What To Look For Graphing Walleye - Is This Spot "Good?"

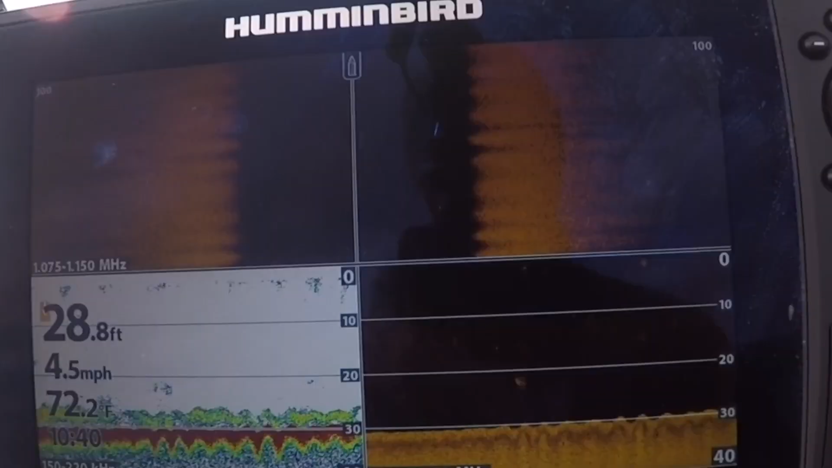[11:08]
On screen: depth 28.8 ft, water 72.2°F, speed 4.5 mph
Basically like the end of a point at the mouth of a bay and then there's all kinds of chunky little islands attached to it, if you will.
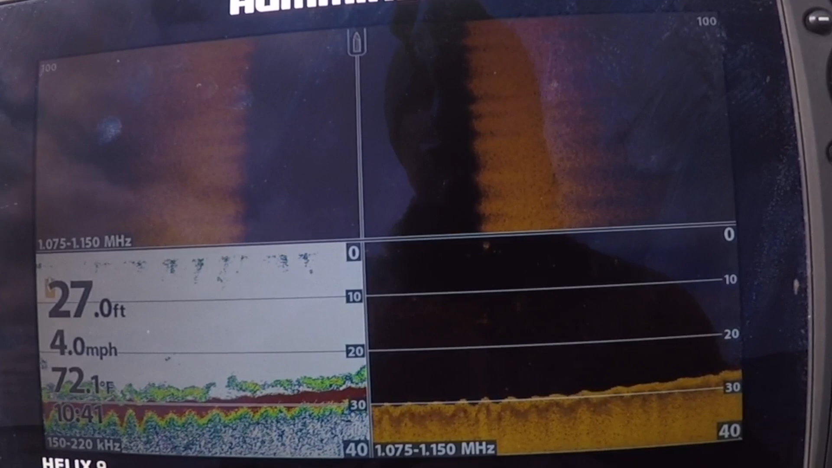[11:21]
On screen: depth 27.0 ft, water 72.1°F, speed 4.0 mph
So far you can see the bait again. You can see you got kind of sand slash gravelly bottom, not big boulders yet.
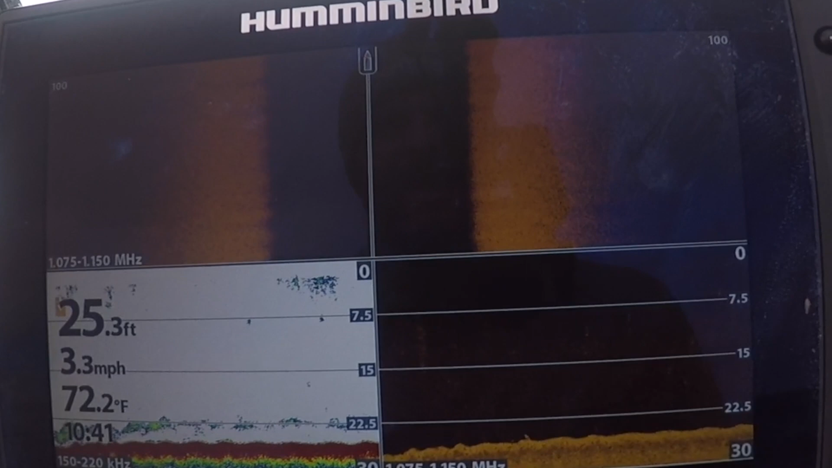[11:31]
On screen: depth 25.3 ft, water 72.2°F, speed 3.3 mph
So far if I had seen what I'd seen, basically my strategy would be point hopping. Make a pass or two on a point, pick up a few fish, go to another one. I haven't seen a spot yet where you can get all your fish out of one area, I don't think.
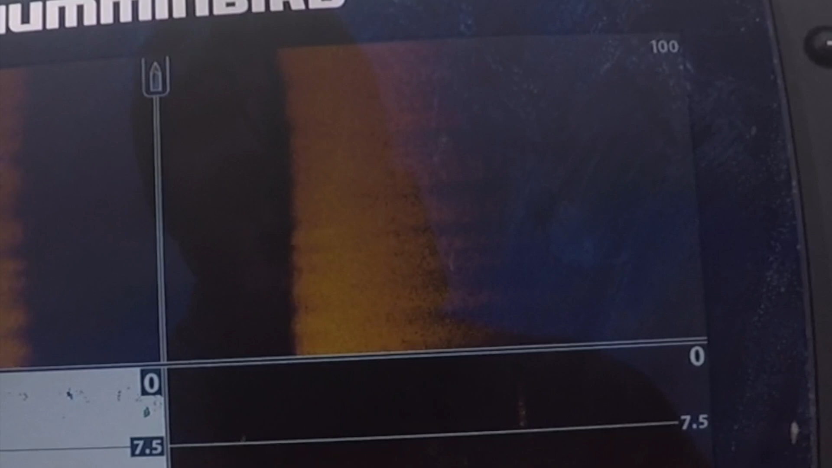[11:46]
That shallow could also be smallmouth sitting around these rocks potentially.
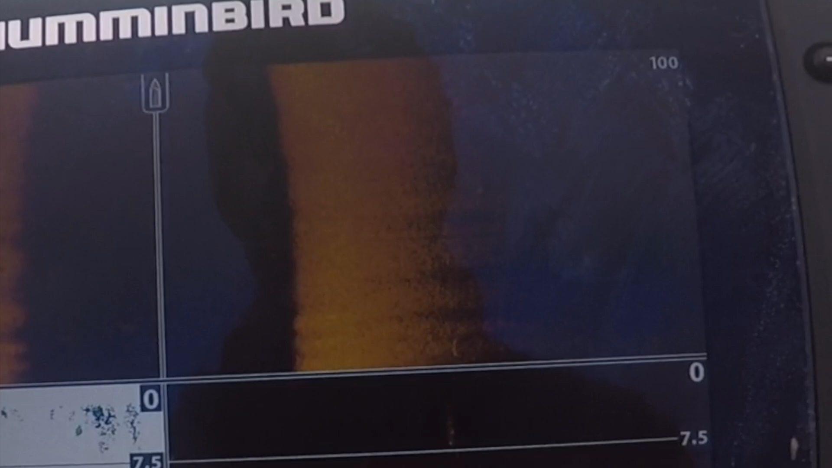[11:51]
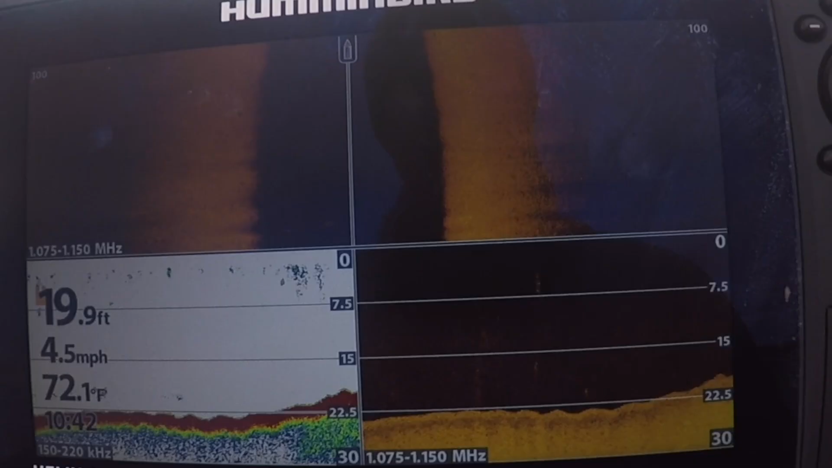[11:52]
On screen: depth 19.9 ft, water 72.1°F, speed 4.5 mph
I can see this being a big smallmouth spot as that hump comes up to pretty shallow depth and I'm sure it's got a lot of rock around it. Here's all the rock. You can see the rock now on both sides. I would imagine there's a bunch of smallies in this area. Maybe a fish real hunkered down the bottom there. Probably looking too shallow to find walleyes at this point. I was curious but I hadn't.
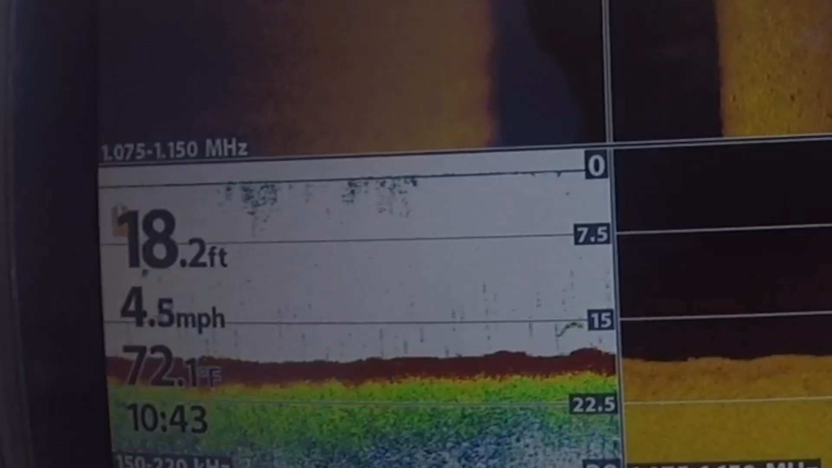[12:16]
On screen: depth 18.2 ft, speed 4.5 mph
That's probably a bass mark. That's probably a smallie.
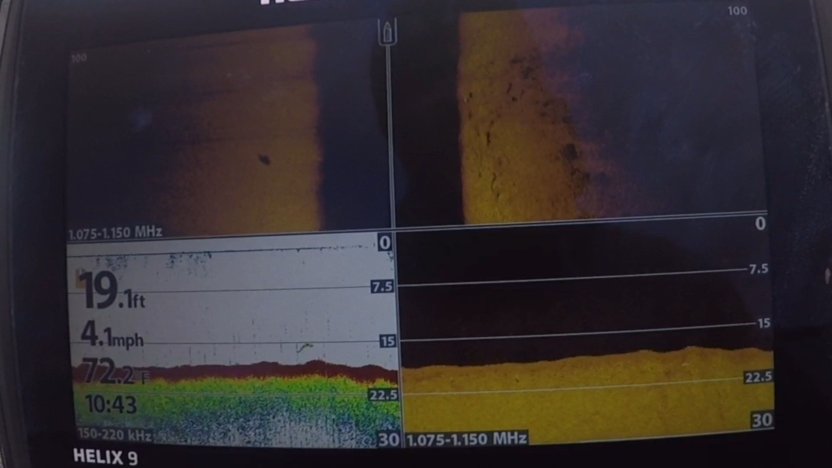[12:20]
On screen: depth 19.1 ft, speed 4.1 mph
That'd be my gust sitting in 18 feet. Suspend it up a little bit. The shape's a little different.
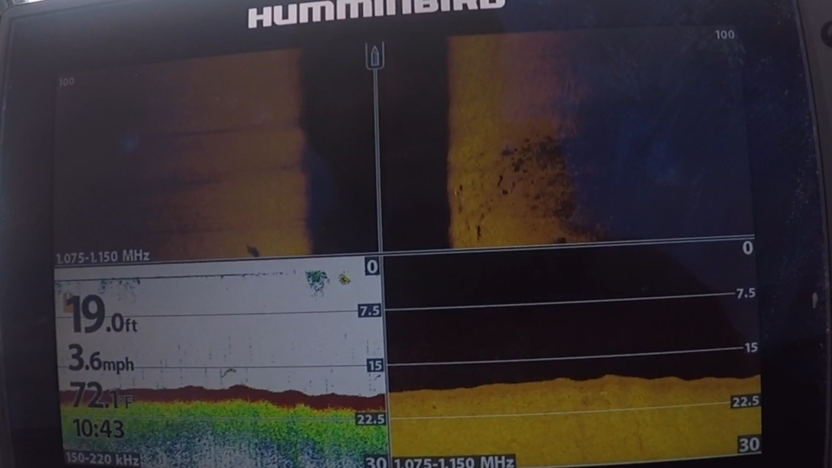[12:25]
On screen: depth 19.0 ft, speed 3.6 mph
Not quite as long. That's probably a walleye.
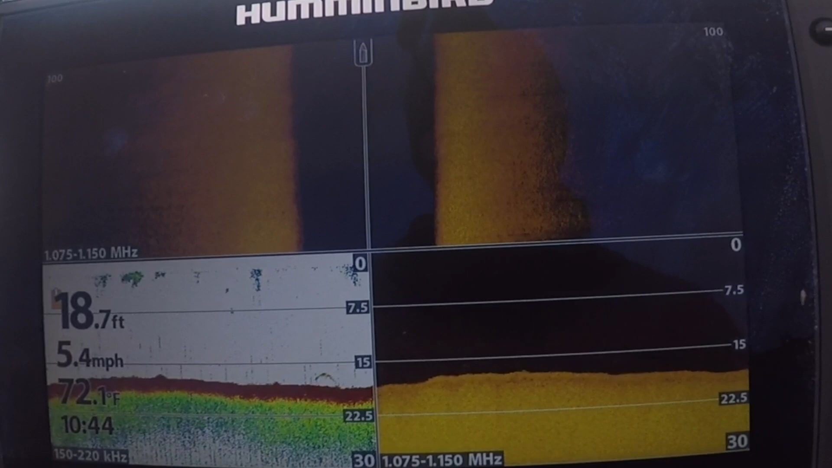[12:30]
On screen: depth 18.7 ft, water 72.1°F, speed 5.4 mph
18 feet nonetheless. Not really seeing anything cruising this ledge in 22, 3, 4 feet though. So I'm probably off to the next spot.
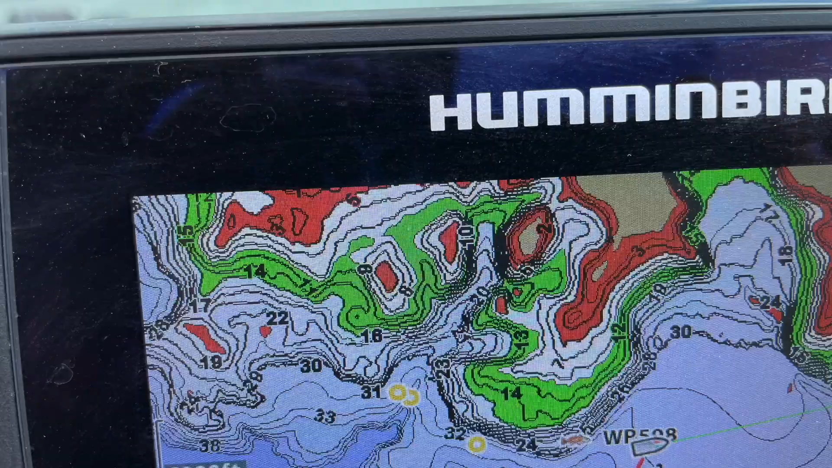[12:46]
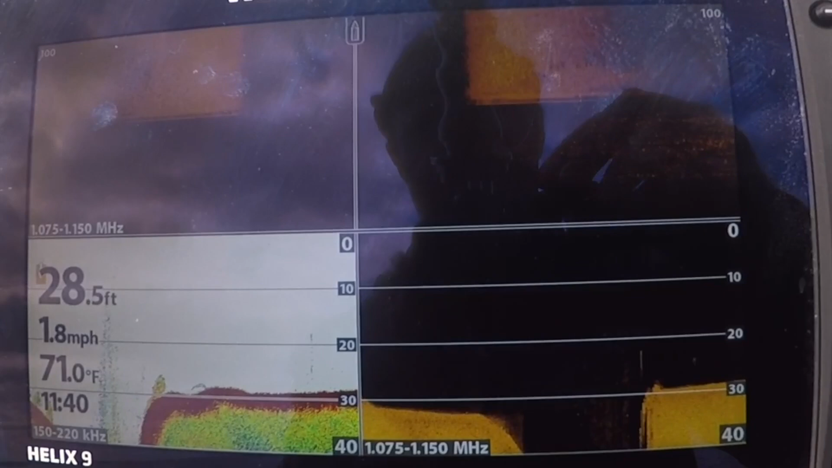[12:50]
On screen: depth 28.5 ft, water 71.0°F, speed 1.8 mph
I'm in a little bit of a different area here. I'm going to cross the lake again and further west.
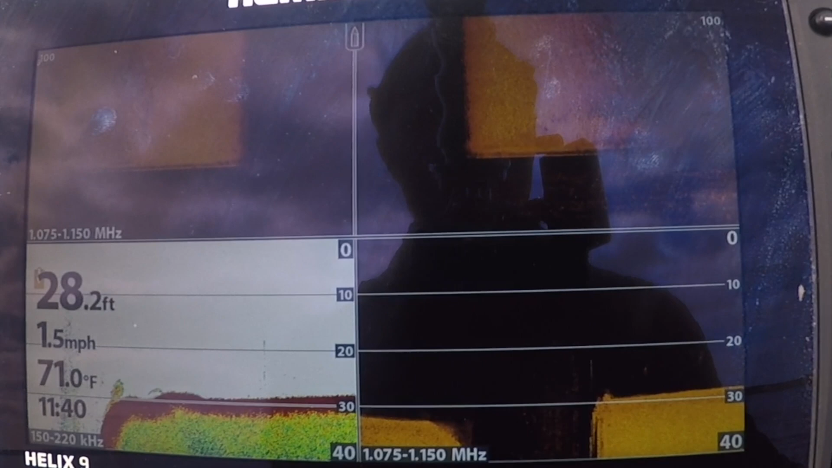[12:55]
On screen: depth 28.2 ft, water 71.0°F, speed 1.5 mph
Went to some sandier flatter stuff.
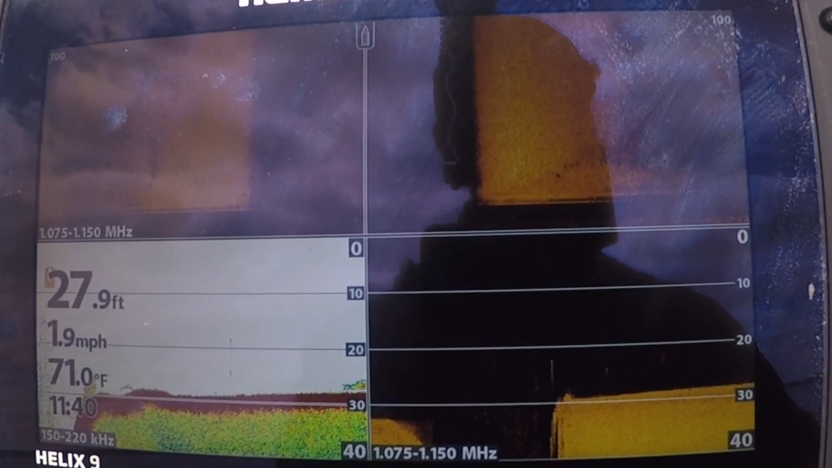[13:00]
On screen: depth 27.9 ft, water 71.0°F, speed 1.9 mph
And just kind of cruising around looking at some of the, I think that's actually a fish in that bait mix.